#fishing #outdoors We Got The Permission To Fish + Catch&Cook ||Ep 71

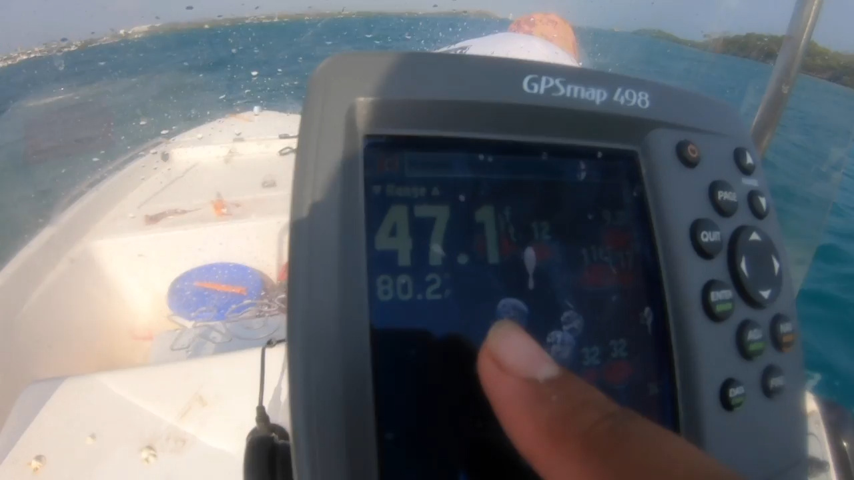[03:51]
A lot of fish, a lot more of a fish.
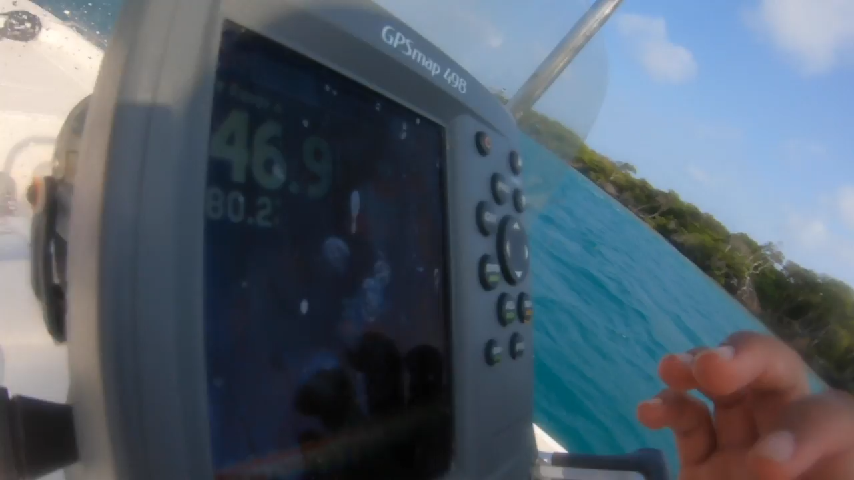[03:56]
We already hooked up two yellow fin, no, yellow stripe snapper, I think they call.